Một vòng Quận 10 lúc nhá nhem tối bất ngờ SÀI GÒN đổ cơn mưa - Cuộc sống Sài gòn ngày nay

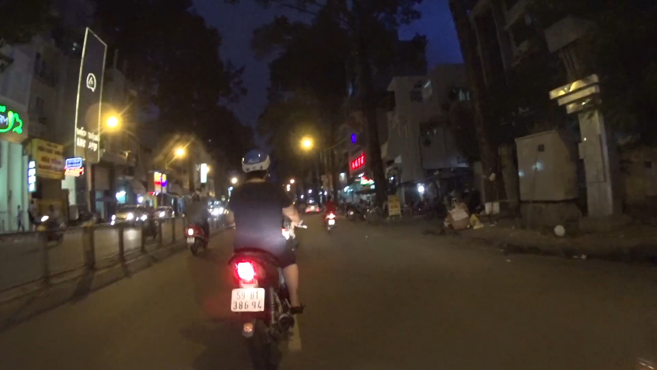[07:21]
Cái khu vực này thì khá nhiều các cái bến xe, bãi xe, bến xe.